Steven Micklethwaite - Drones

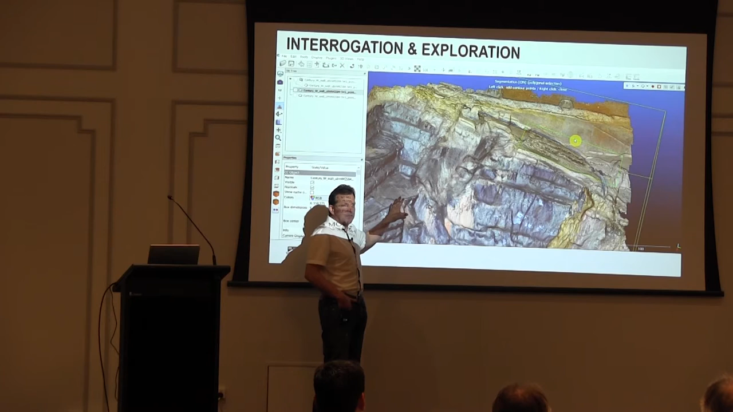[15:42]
That means there's an awful lot of data that's going missing in this exposure that you simply can't get access to.